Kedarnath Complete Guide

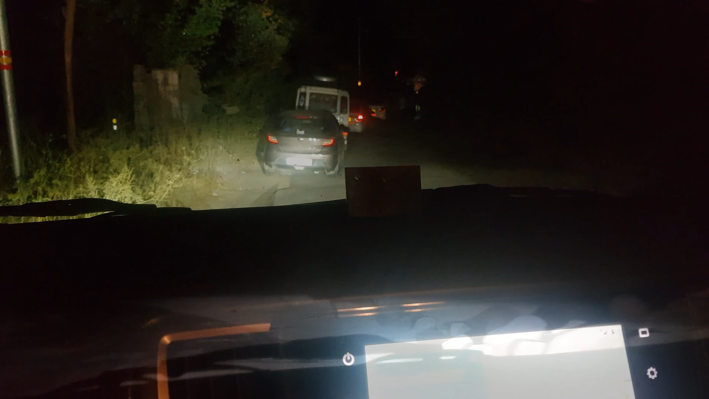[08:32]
आगे का जो जैम है, हो सकता है इसको ओपन होने में एटलीस्ट 1 आवर के आसपास लग जाए।